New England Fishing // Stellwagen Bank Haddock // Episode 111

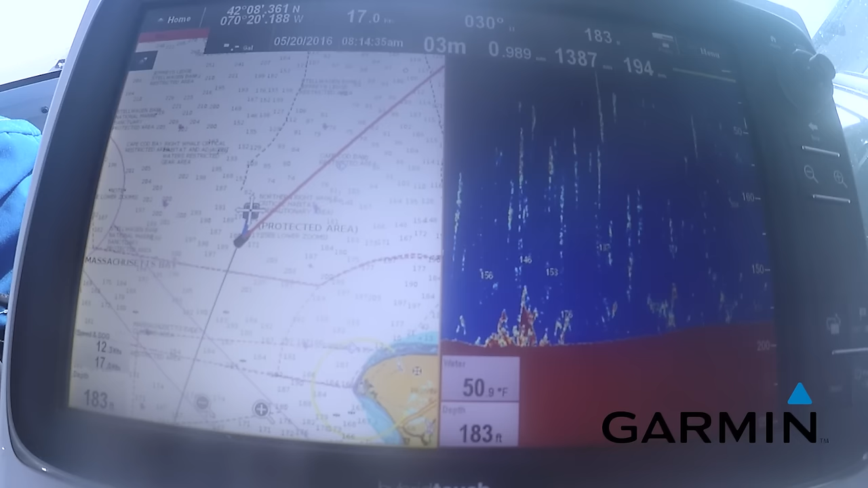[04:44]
On screen: depth 183 ft
What are we fishing right here? We're about 80 feet of water right now.